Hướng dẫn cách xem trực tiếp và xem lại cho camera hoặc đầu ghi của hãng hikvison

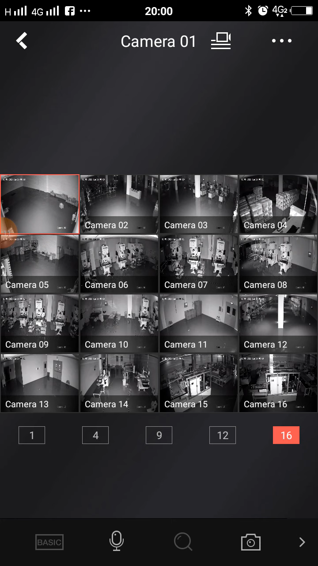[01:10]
ở đây thì nó sẽ hiển thị nó có khung hình 1 1 cam 4 cam 9 cam 12 cam 16 cam tùy các quý vị các bạn các bạn chọn thì các bạn ví dụ các bạn muốn to thì các bạn bấm vào 4 ô thì nó